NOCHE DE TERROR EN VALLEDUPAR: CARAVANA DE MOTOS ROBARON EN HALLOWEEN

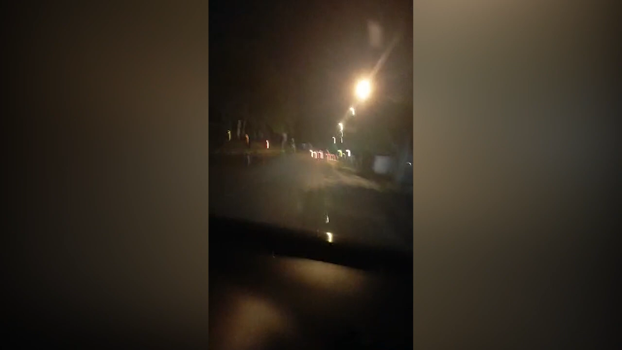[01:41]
Aquí van a ser pocos locos, no jodas. Aquí acabaron de robar uno la moto, le acabaron de robar el domicilio de la moto, vean, vean. Le acabaron de robar la moto al domicilio. Quedó el domicilio sin moto ahora.